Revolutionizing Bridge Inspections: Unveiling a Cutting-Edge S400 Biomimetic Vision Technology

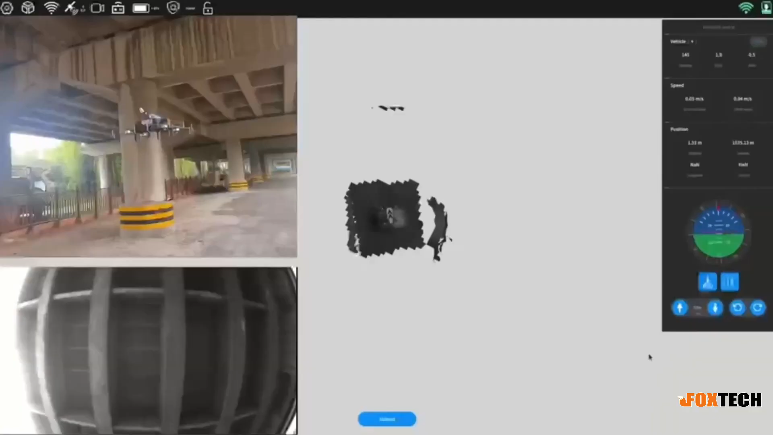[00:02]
Before drones, inspection of bridges was inexpensive and leads to serious safety risks on the operators.
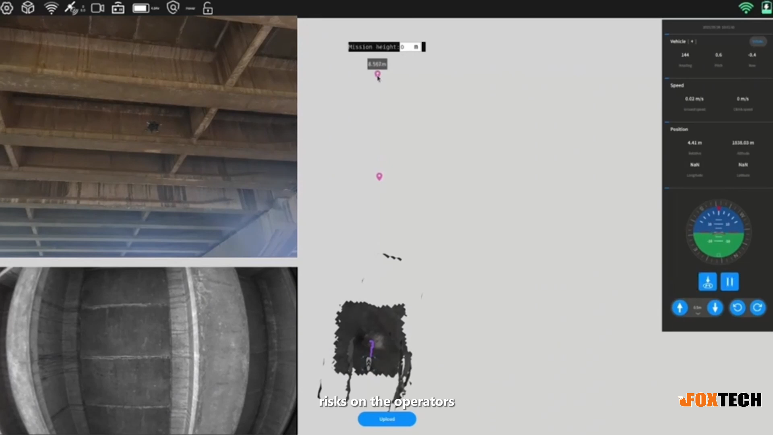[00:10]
This is the Bionics Sense visual self-driving system for bridge inspection which can capture the data with minimum time and cost including 3D,
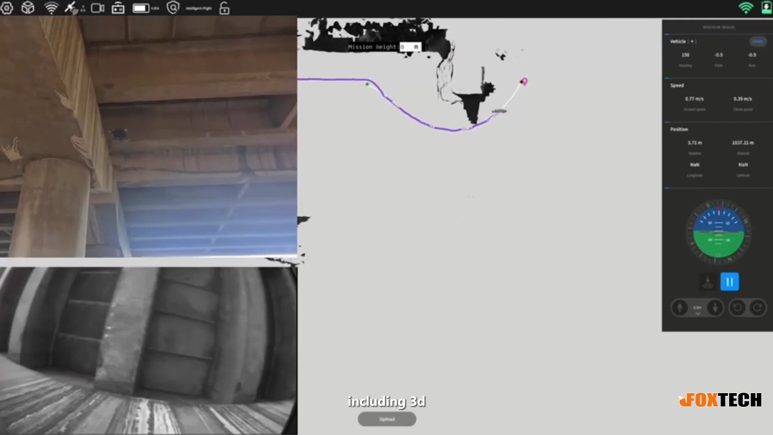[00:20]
reconstruction images, flight without GNSS signal, real-time flight information, real-time flight path planning, and deep fusion of VR and AR technology.
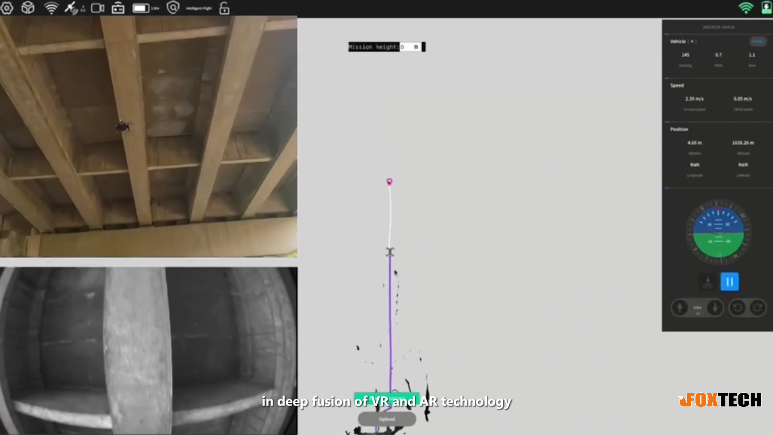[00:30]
So Bionics Sense drone can fly easily in the challenging tight spaces or where the traditional drones cannot get access to see everything.